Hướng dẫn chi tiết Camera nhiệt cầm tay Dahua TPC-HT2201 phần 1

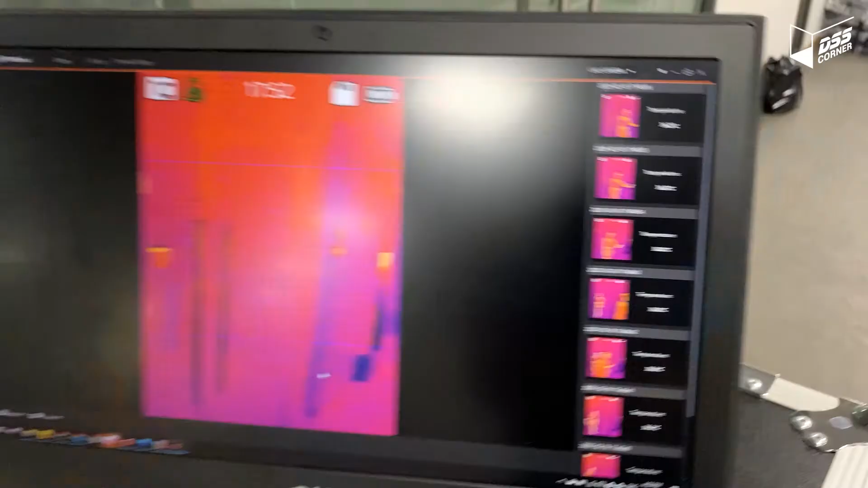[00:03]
Xin chào tất cả các anh em ngày hôm nay mình sẽ hướng dẫn chi tiết cho anh em cách sử dụng máy đo nhiệt
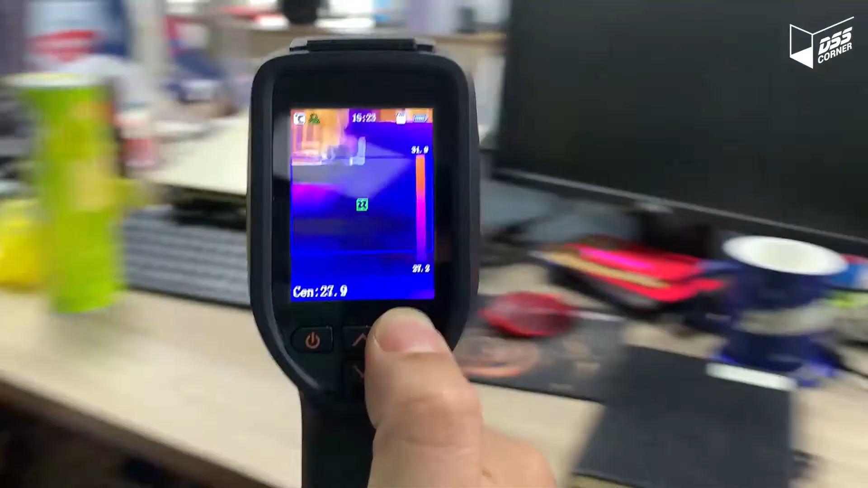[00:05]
và clip này khá là dài nên mình sẽ chia làm hai phần nào chúng ta có bắt
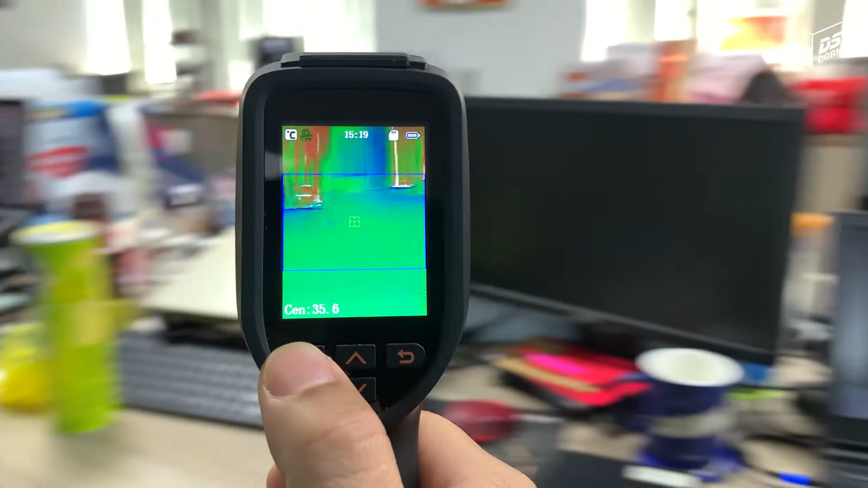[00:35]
thấy màn hình nhiệt của thiết bị chúng ta sẽ đo được ngay
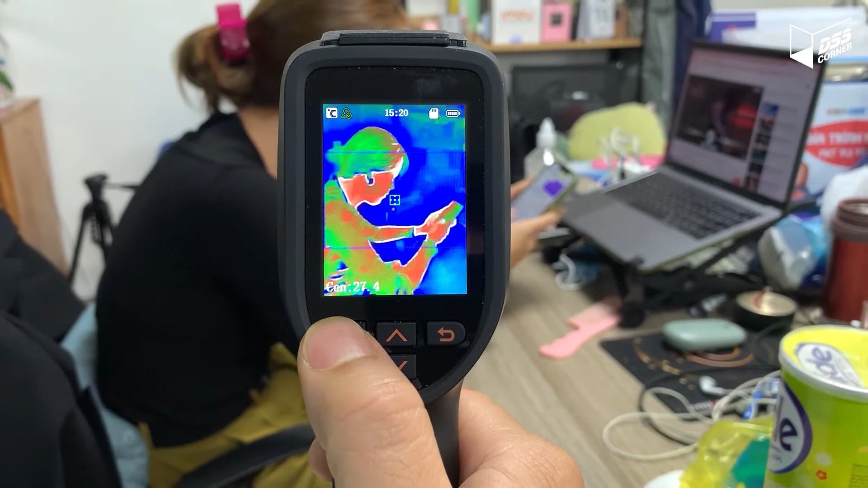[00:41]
đây là bản
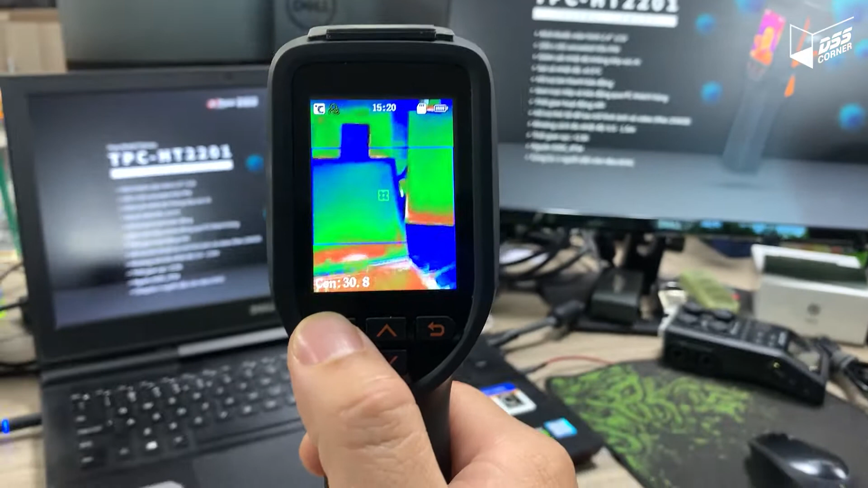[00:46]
đồ nhiệt và cái màu nhiệt này thì chúng ta có có thể thay đổi ở trong tùy chọn của sản phẩm chúng ta nút lên ở cái mục là temp setting
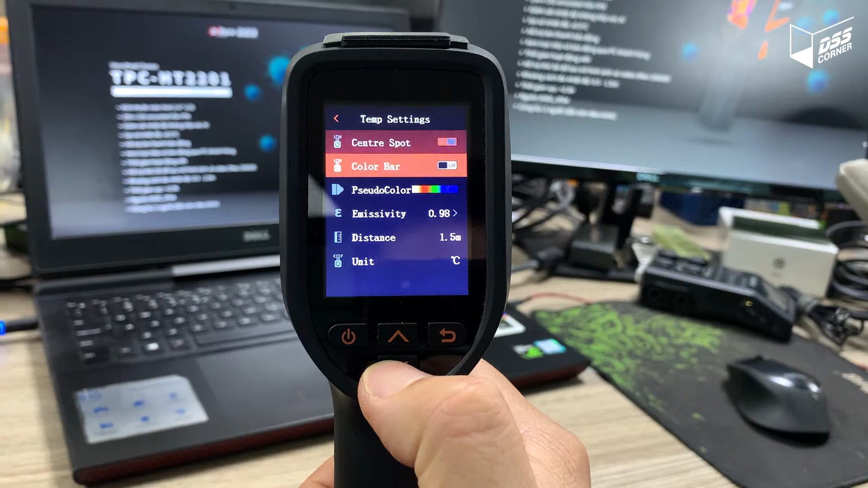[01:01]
trong này chúng ta sẽ có thể một đầu tiên là chúng ta sẽ điều bật hoặc là tắt chế độ là center point
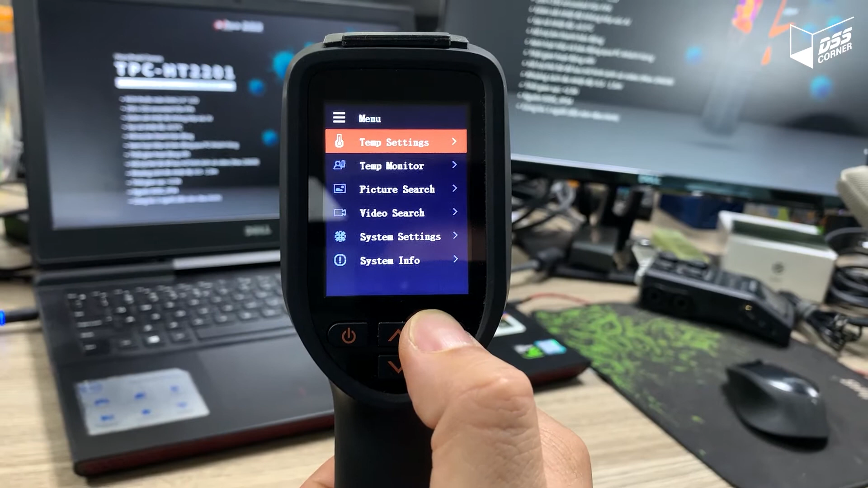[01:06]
bắt đầu chúng ta có một cái nút nhỏ ở giữa màn hình như là tắt đi rồi chúng ta sẽ bật lại màn hình này chúng ta đang chữ độ on ra bật lên chúng ta trở lại màn hình chính các bạn thấy là ở giữa màn hình có một
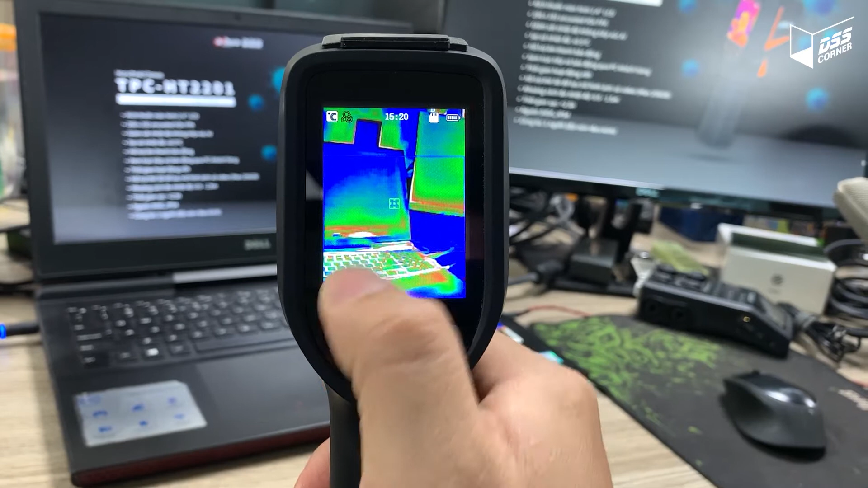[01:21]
điểm đánh dấu và nó có chữ sen ở đây là sẽ là nhiệt độ hiển thị ở cái
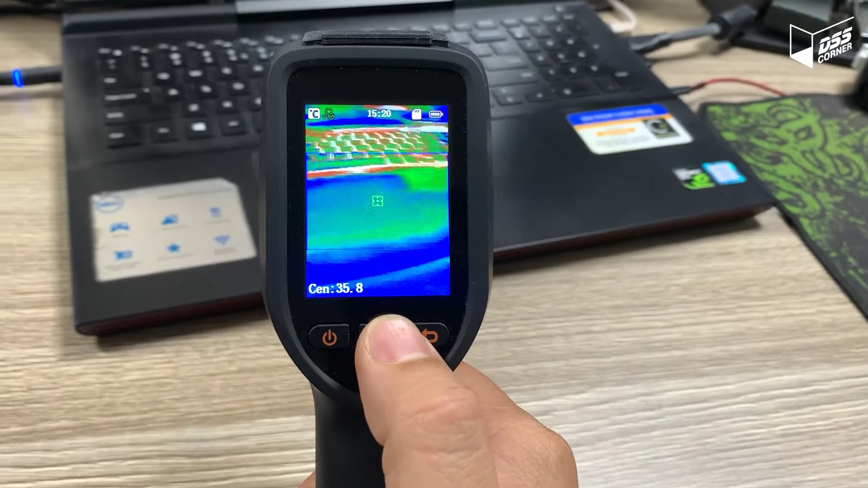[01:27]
điểm giữa của màn hình chúng ta chỉ đưa thiết bị chữa vào
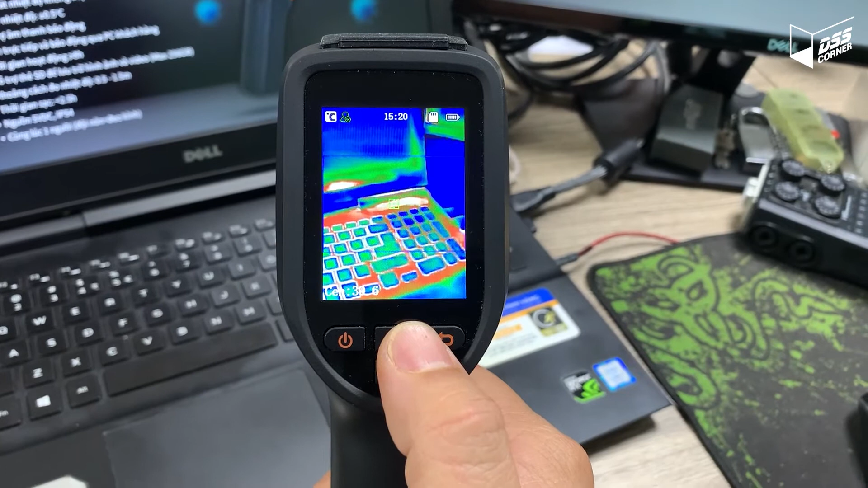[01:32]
vật thể những điểm mà chúng ta cần đo chúng ta có thể được biết được là nhiệt độ ở đó là bao nhiêu thì
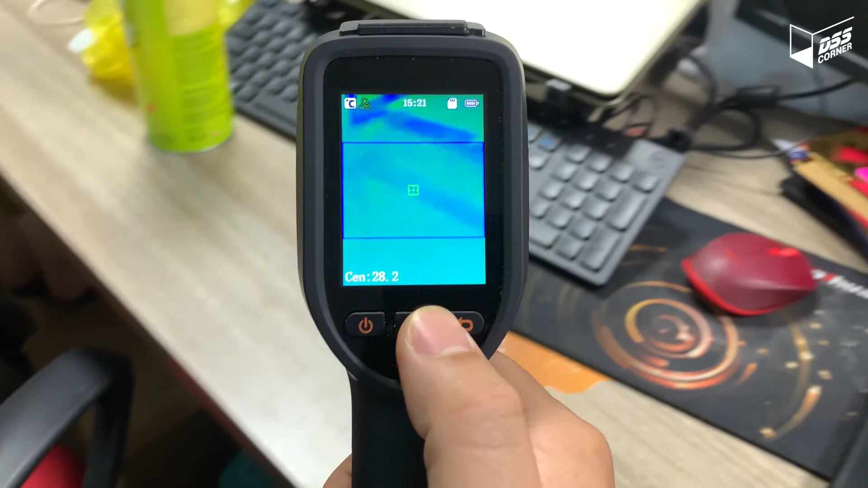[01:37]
với thông số của sản phẩm nhiệt tầm
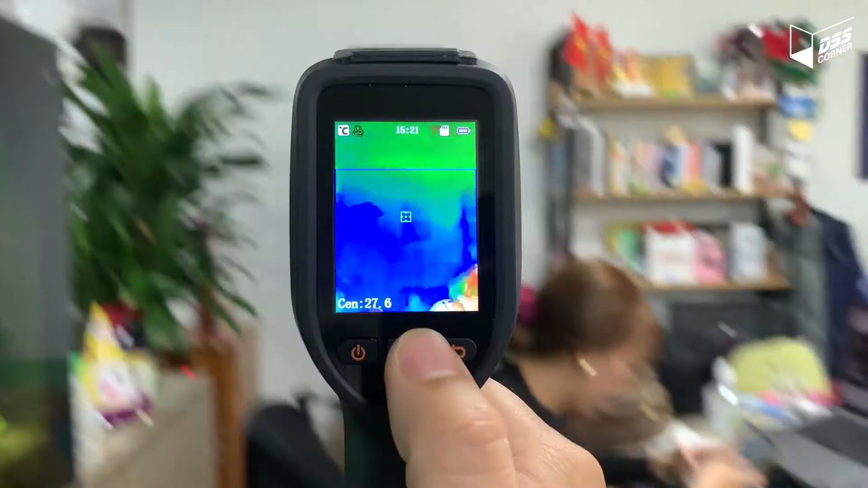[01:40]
tay này cho phép chúng ta đo lần khoảng
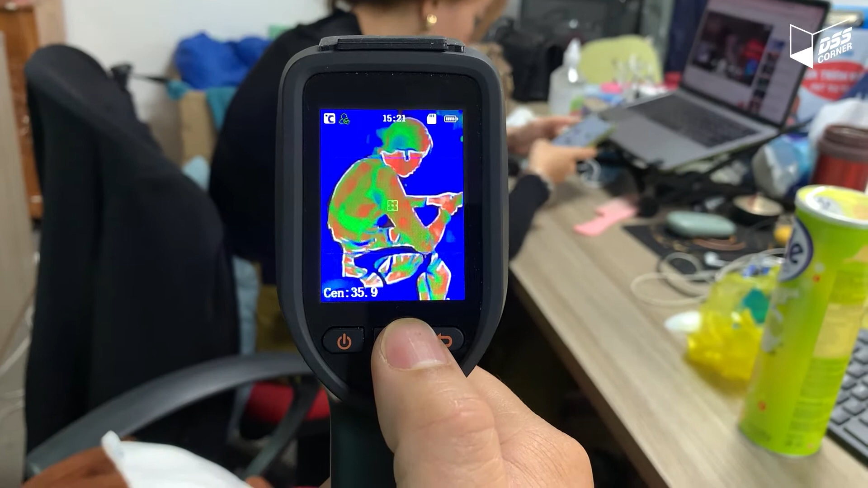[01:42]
nhiệt độ từ 30 đến 45 độ C cái
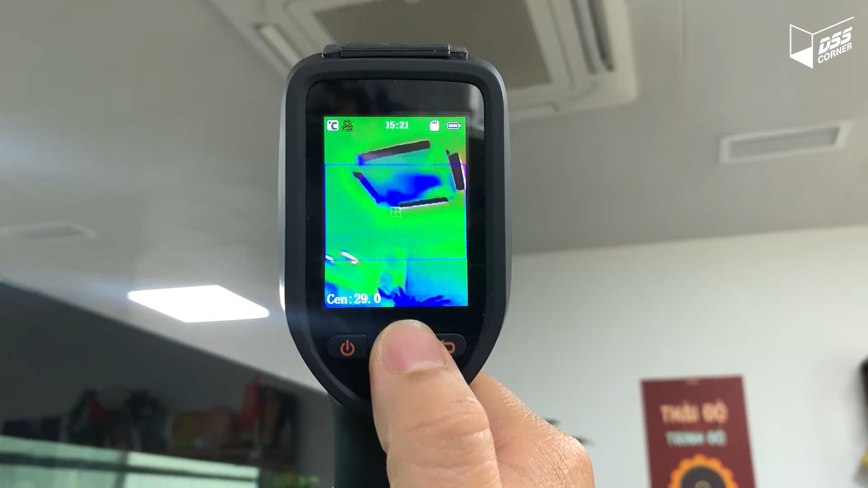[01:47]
phù hợp phải chúng ta có thể đo các vật thể
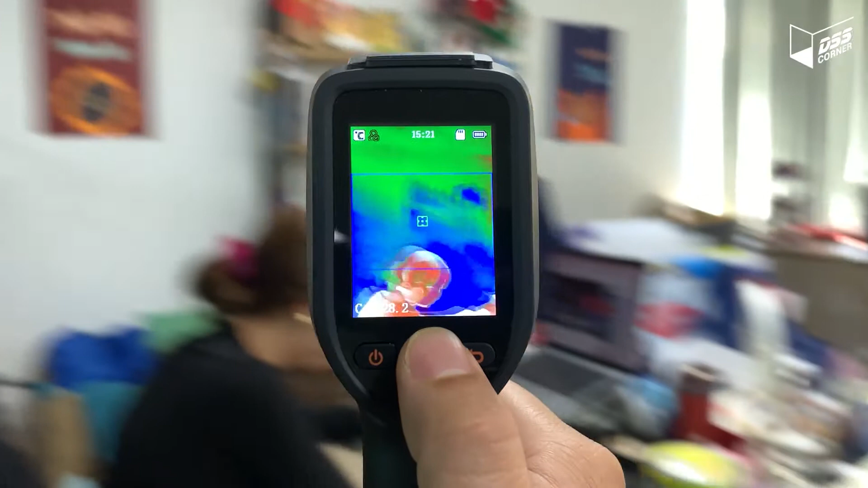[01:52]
những thiết bị điện hay là những khu công nghiệp mà chúng ta cần giám sát nhiệt
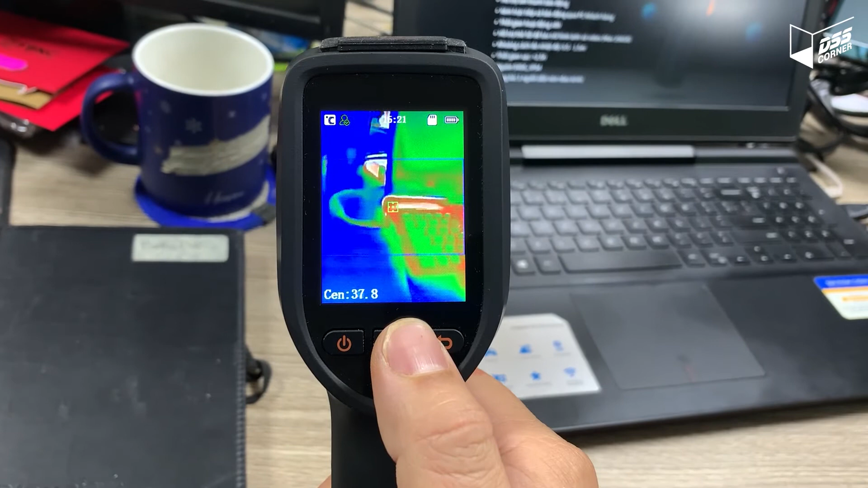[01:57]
để kiểm tra xem độ nhiệt độ có quá cao hay không rồi
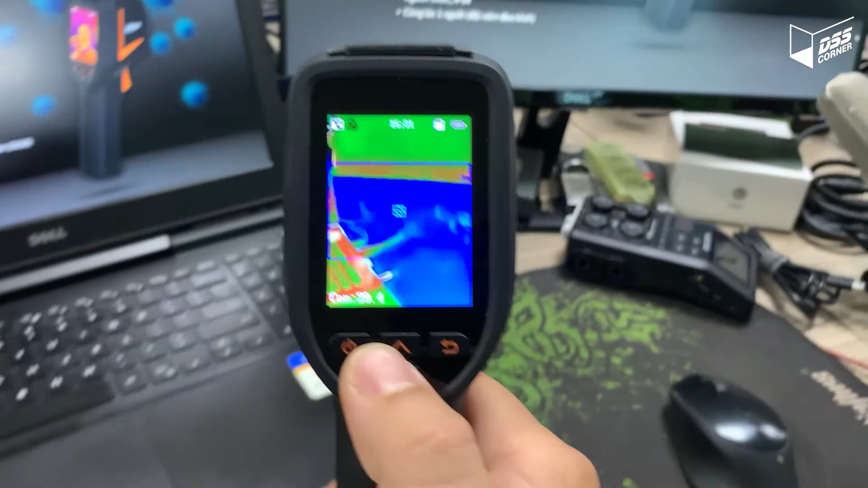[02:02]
chúng ta sẽ tiếp tục vô phần menu ấn lên ở